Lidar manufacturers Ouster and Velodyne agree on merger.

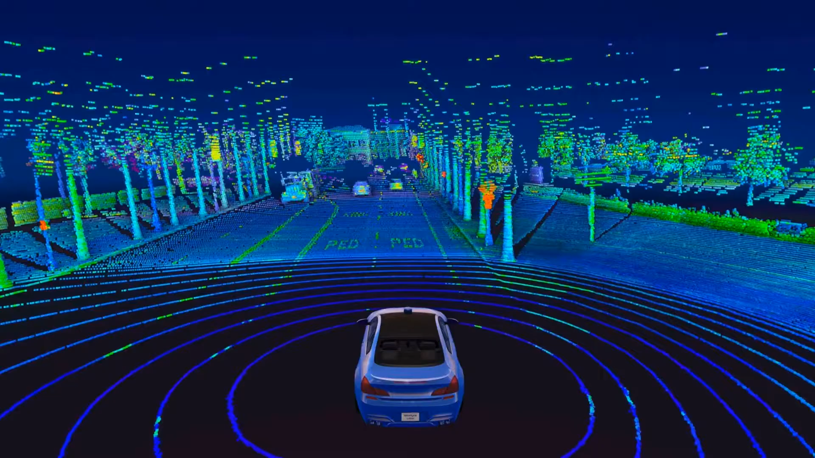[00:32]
LiDAR, short for light detection and ranging, is a sensor technology that uses invisible lasers to create a highly detailed 3D map of the sensor's surroundings.